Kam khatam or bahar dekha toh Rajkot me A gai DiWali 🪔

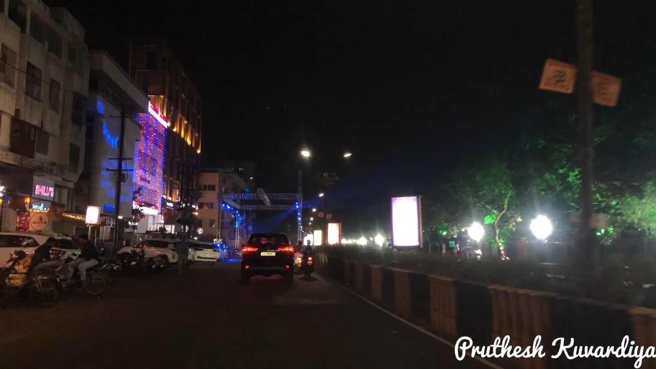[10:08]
करेली लोग वे पोट पोत आना बिल्डिंग सजावट करेला जाया अन्य कवर्मेंट आप बोवज मस्त